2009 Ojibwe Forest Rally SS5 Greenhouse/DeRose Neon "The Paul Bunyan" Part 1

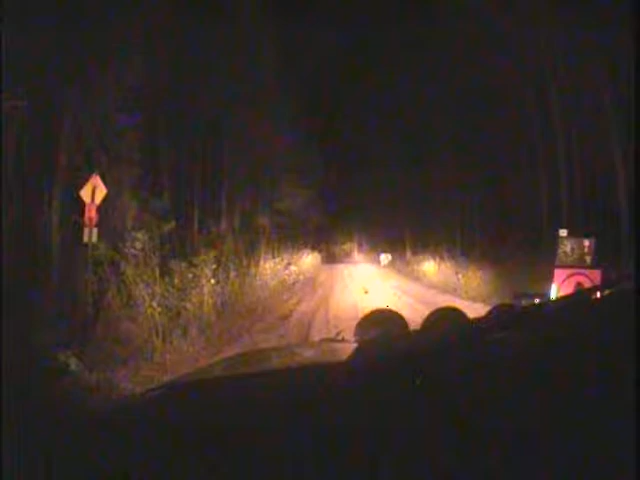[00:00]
Okay. Ready, two, one, go. Left five plus, tightens to a three plus,
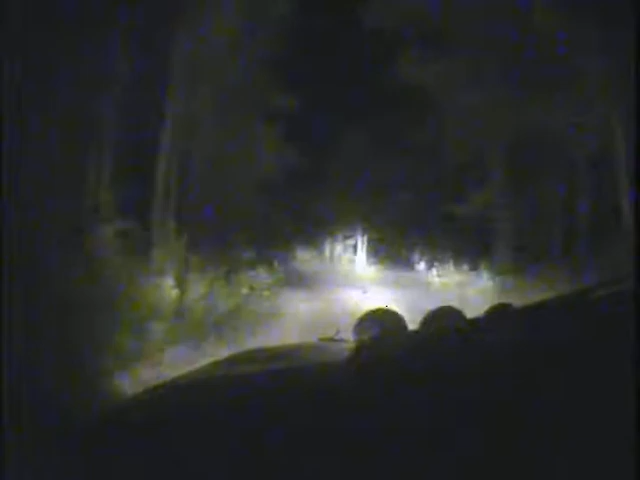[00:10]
crest 100, to a right five minus, over crest,
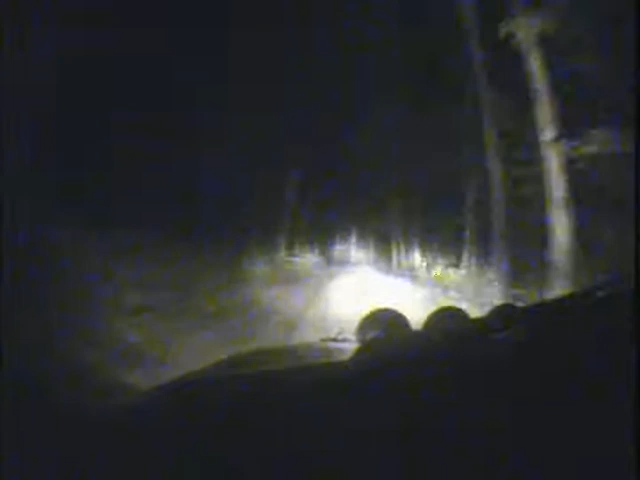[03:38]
and a right six plus, and a right six plus,
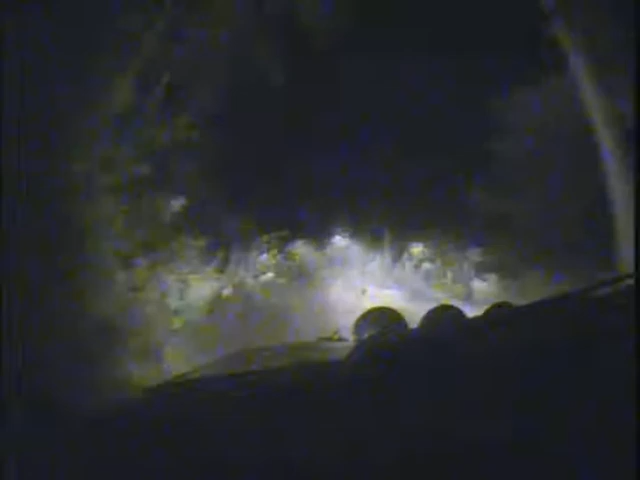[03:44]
and a left four minus, and then a right six plus,
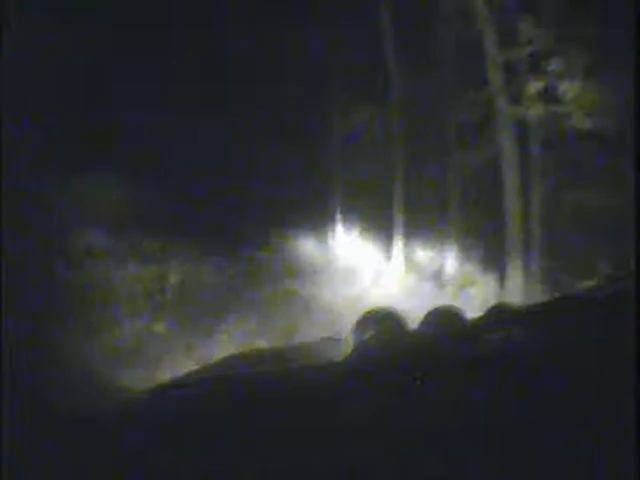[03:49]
and then a right six into a small crest, and then 20 to a right three plus, there it is, and then a left four plus over small crest,
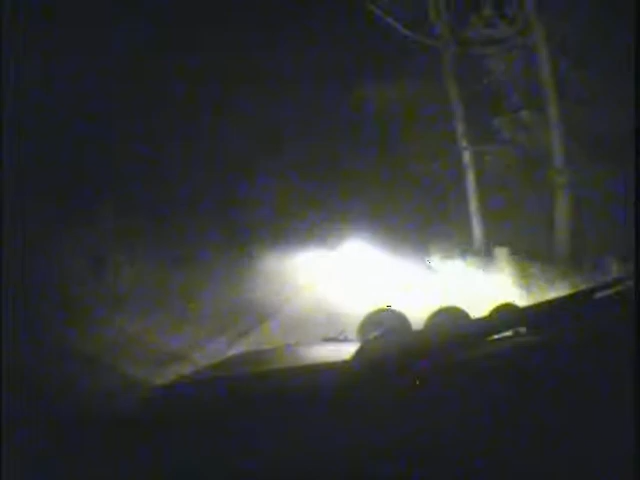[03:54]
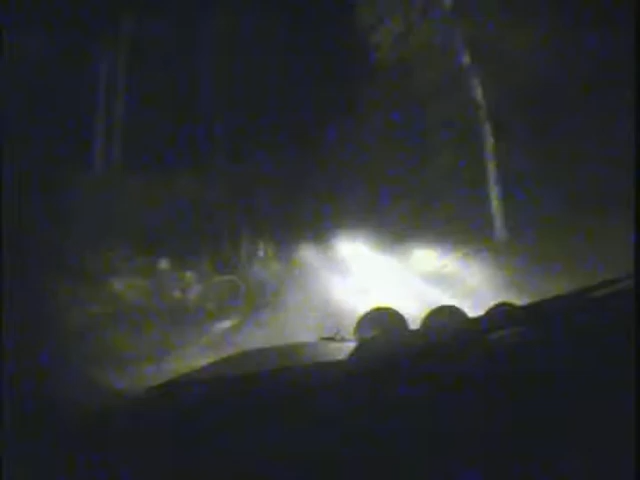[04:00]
and then 20 to a turn left three, left three,
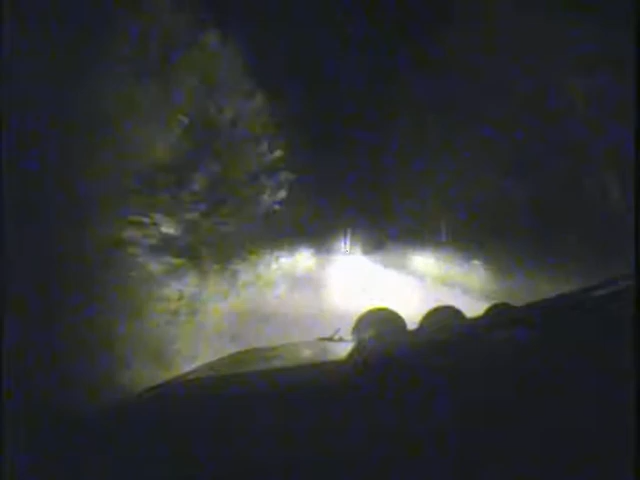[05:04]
And then a small Crest 30, a left 4-minus over Crest, there it is, and then a right 4 into a small Crest,